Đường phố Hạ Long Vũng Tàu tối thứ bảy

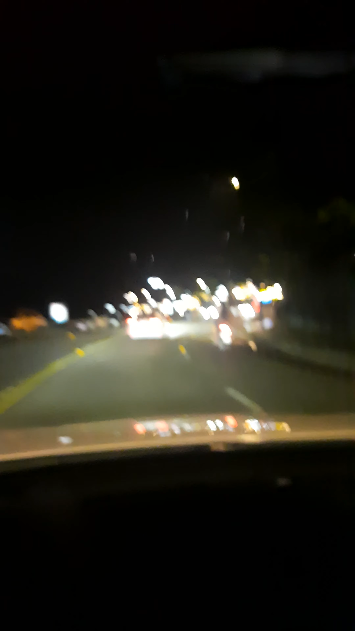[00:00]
Chúng tàu về đêm Tối thứ Bảy Đây là gọi là đường Hạ Long Bảy sao nó gọi là đường Hạ Long Cũng không nhiều người lắm ha